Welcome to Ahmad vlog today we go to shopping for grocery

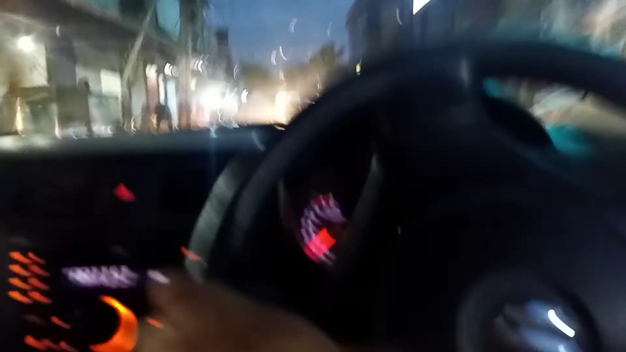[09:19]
مائی اس روڑ پہ تو کافی زیادہ ٹرافک ہے ٹرافک بہت زیادہ ہے
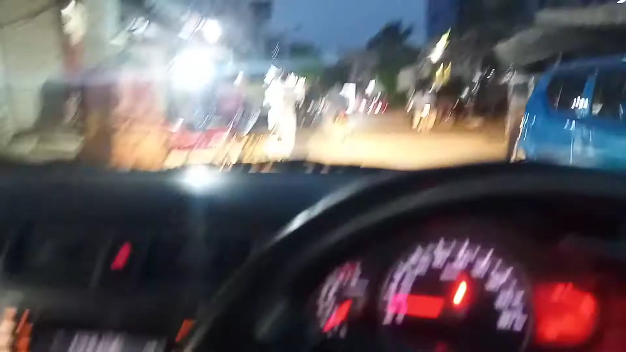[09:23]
اور رشکی بھی آپ کو سمجھ آ رہی ہوگی
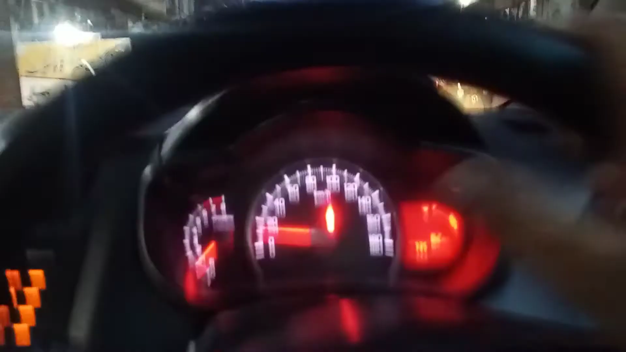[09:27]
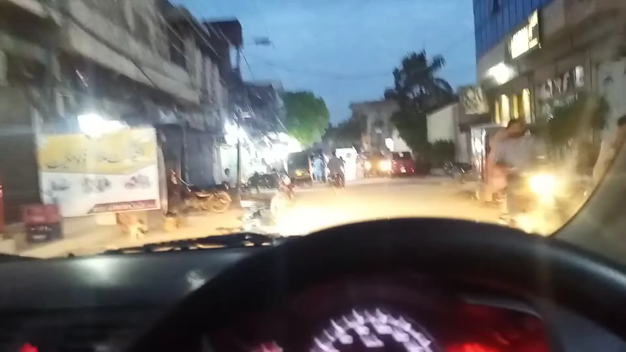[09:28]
بندے کی مطبعہ جاتی ہے اس روڑ پہ
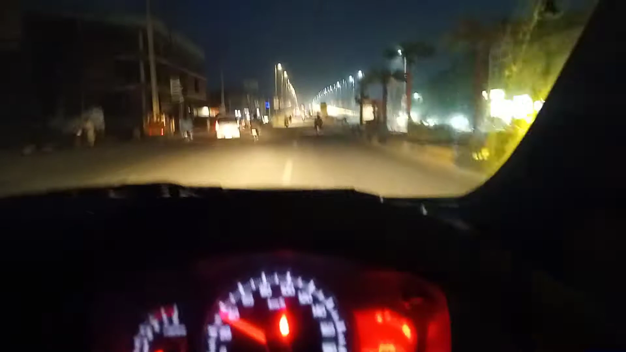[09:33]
نہیں جناب یہ اب ہم جو ہے نواشری پول چڑھنے لگے ہیں اور اس سے آگے تھوڑا سا آگے جو ہے نا امتیاز مال ہے یہ ہم چڑھیں ہیں پول پہ اور اب ہم امتیاز مال جائیں گے پھر وہاں سے ہم جائیں گے تو اسے شاپنگ کریں گے
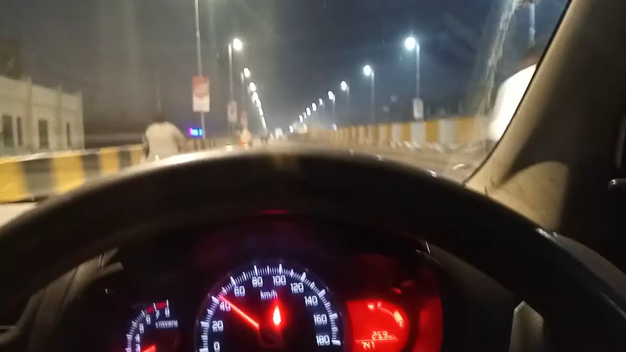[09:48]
شاپنگ روپنگ کر کے تو پھر ہم لوگ جائیں گے آ جائیں گے
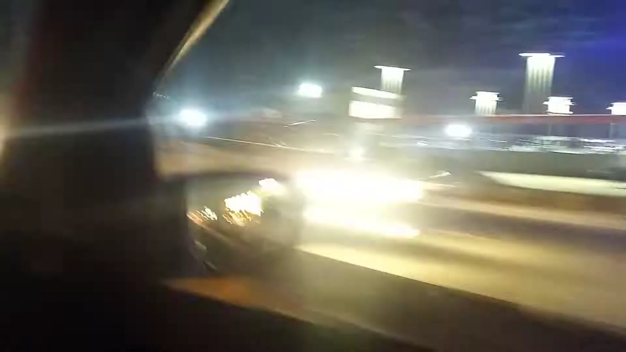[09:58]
آگے سے اب ہیوٹن لینا ہے ہیوٹن لے کے
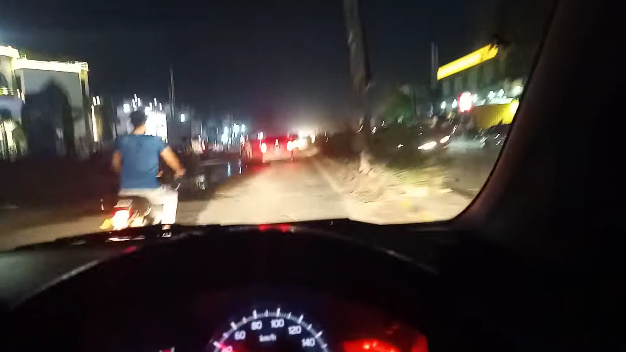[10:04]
تو وہ پھر آگے سے ہمیں جائیں گے امتیاز مال کے اندر انٹر ہوں گے لوگ جائیں گے